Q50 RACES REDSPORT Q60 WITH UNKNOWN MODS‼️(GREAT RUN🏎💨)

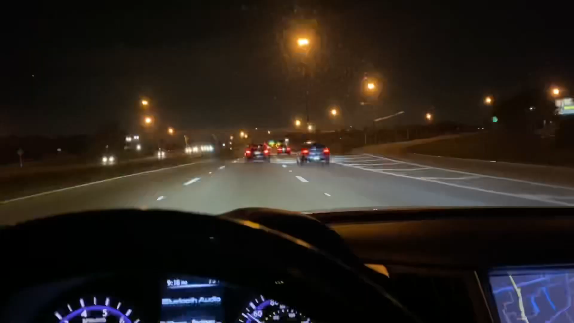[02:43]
Is that a bridge I see coming up?
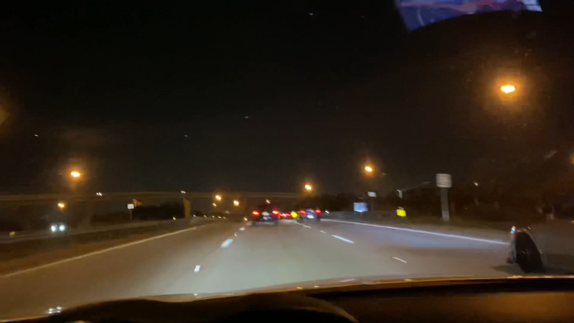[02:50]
Is that a bridge I see coming up? Is that a bridge I see?
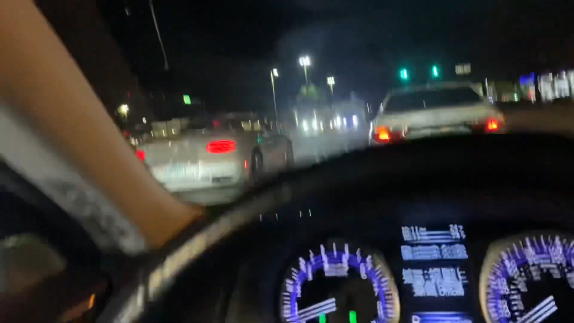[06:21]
there's some nice cars and there's a Bentley here too look at that Bentley going
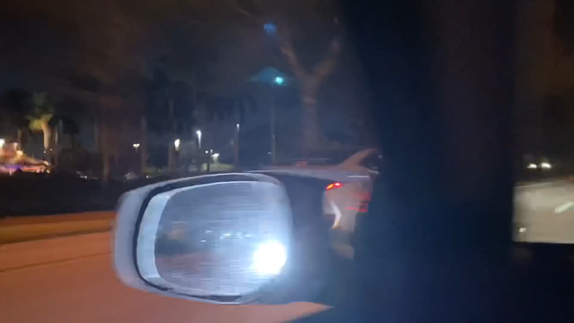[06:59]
damn that was a nice pull